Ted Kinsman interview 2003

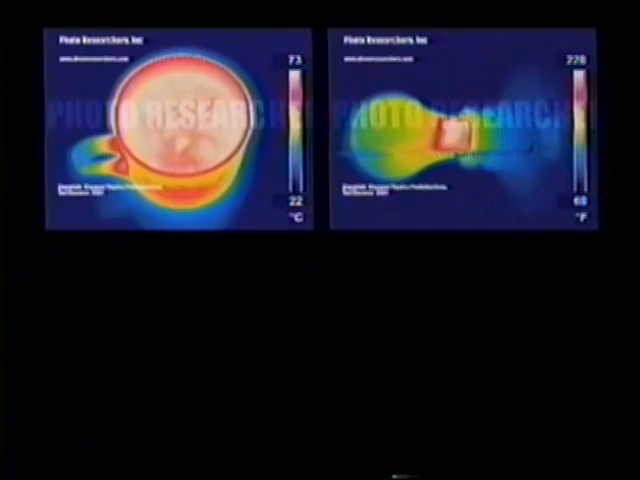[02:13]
shoots or it does digital in the 8 to 10 micron regions which means it can show thermal heat.